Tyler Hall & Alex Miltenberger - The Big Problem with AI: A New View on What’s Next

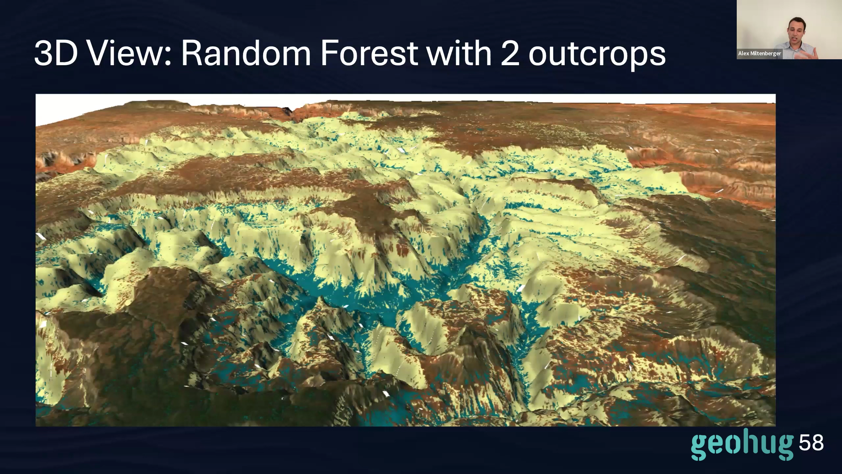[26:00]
pulling out some of the geological structures here and it's because we're doing this in a way where we don't have where we don't force the algorithm or the machine to classify things that it has never seen before and just to put
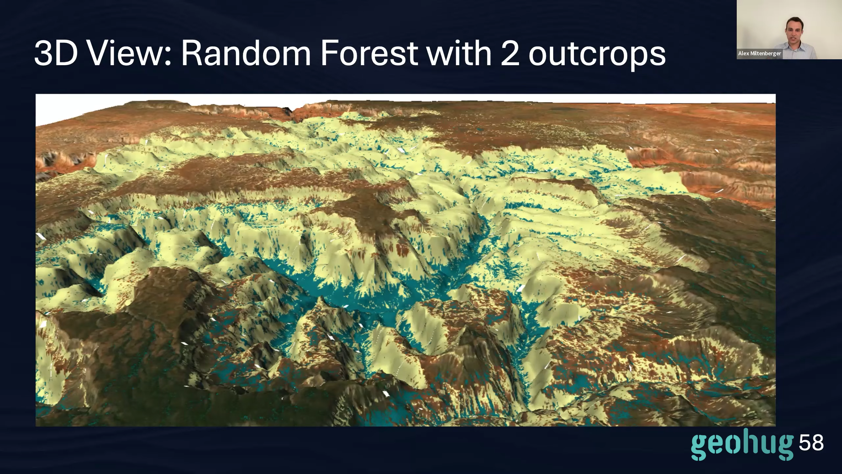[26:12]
these two side by side really the point that we want to make here is that solving the right problem makes